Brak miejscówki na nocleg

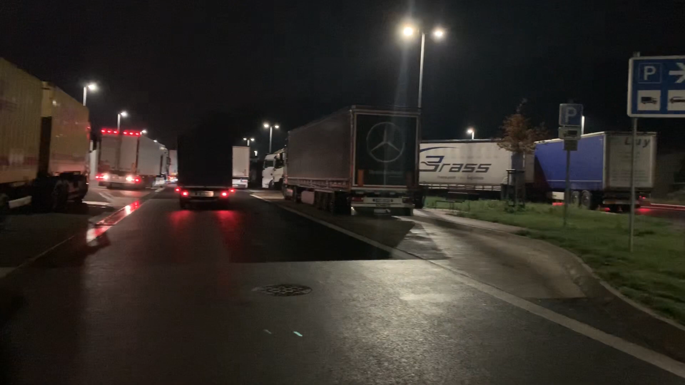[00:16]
normalnie fol wszystkie rajki pozajmowane nawet na osobowych stoją i ja stawałem tu przykleiłem